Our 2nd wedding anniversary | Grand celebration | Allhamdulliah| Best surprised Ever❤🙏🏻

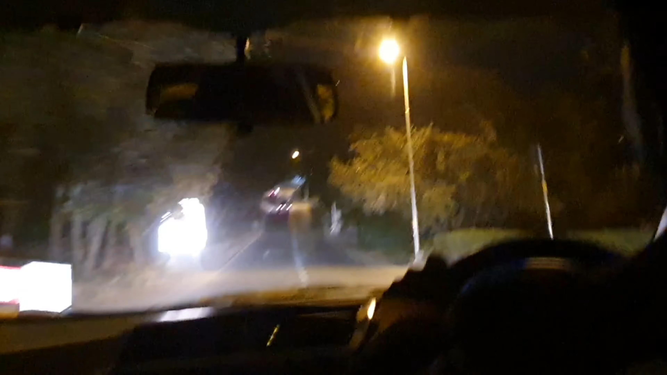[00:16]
सो ये रास्ते देखें, कहाँ के हैं ये रास्ते, कहाँ को जा रहा है ये सफ़र और इस वक्त मैं कहाँ जा रही हूँ इतनी रात को।